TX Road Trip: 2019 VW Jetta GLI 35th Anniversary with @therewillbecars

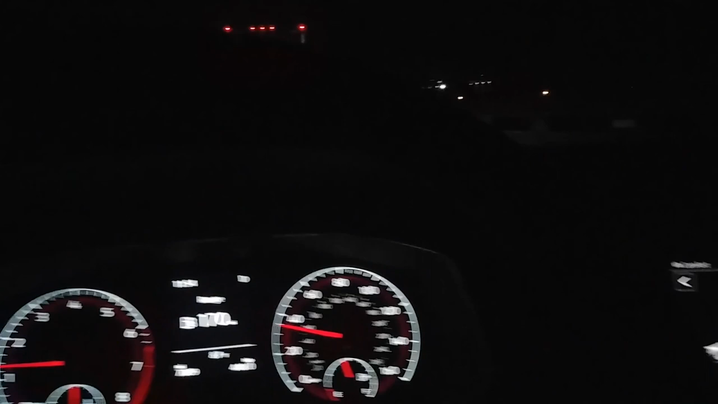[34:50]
Well, just when you thought my video was over, it's not. I am in the car, I am in the car, averaging 33.3 MPGs now.
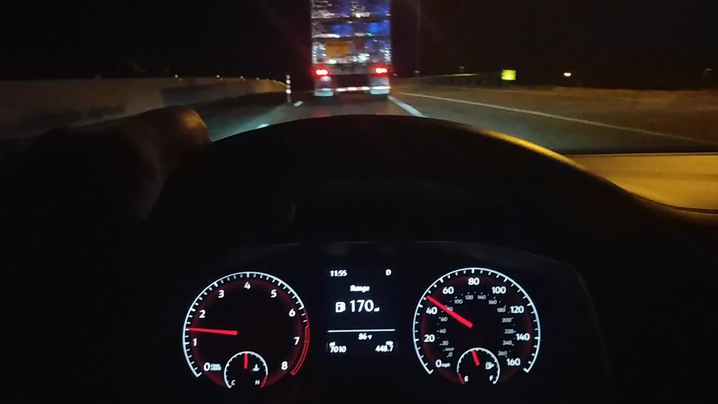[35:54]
And obviously, I'm behind this truck in a construction zone, so those numbers are bound to change.
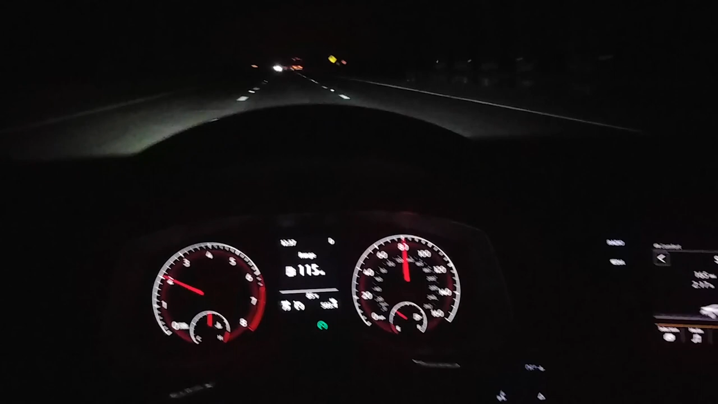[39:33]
We have this ambient interior lighting, which is right there.
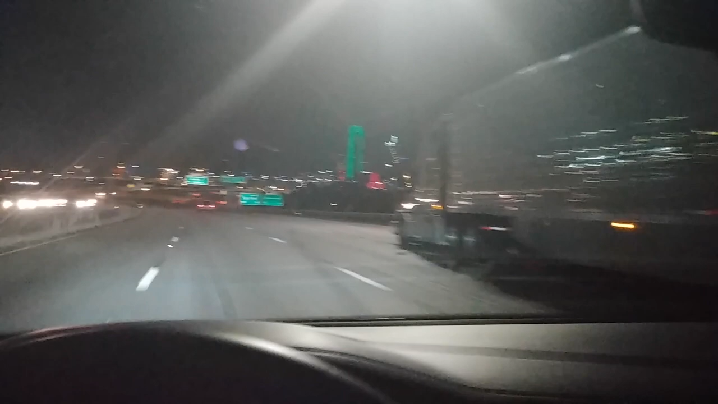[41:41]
Welcome to Dallas. The time is currently 1.05 a.m. And it's beautiful here right now at night. Really cool. Everything's well lit. And this is a good time to say, hey, this was a great car to drive. I wouldn't hesitate owning one.
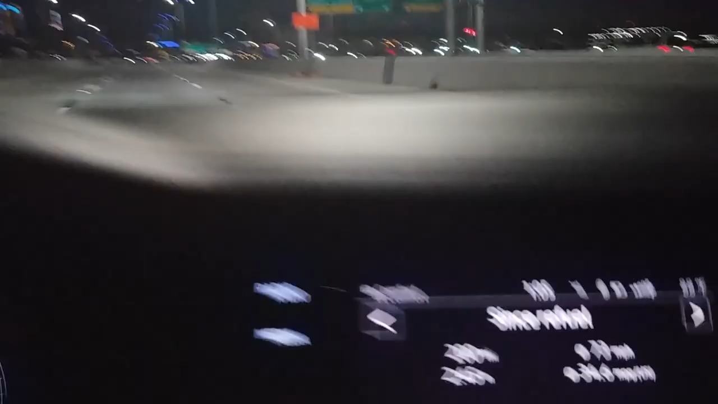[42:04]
And look at the fuel economy. 34.6 with an average of 73 miles an hour.
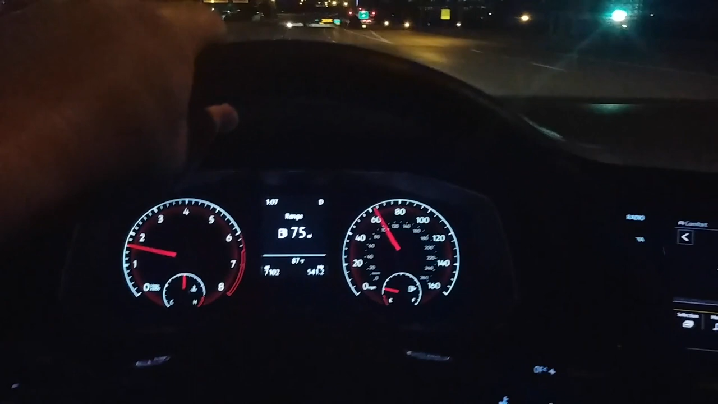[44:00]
It's not like some kind of weird voodoo going on. It's real. And, yeah, 34.7 now because we've kind of slowed down a little bit. Dallas, lovely.
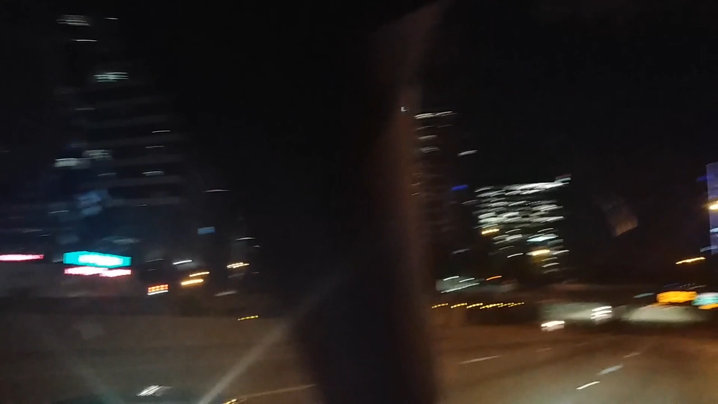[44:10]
It's such a lovely place right now. And, yeah. You might know this tunnel from when I opened up the Dodge Challenger RT Scatback in here.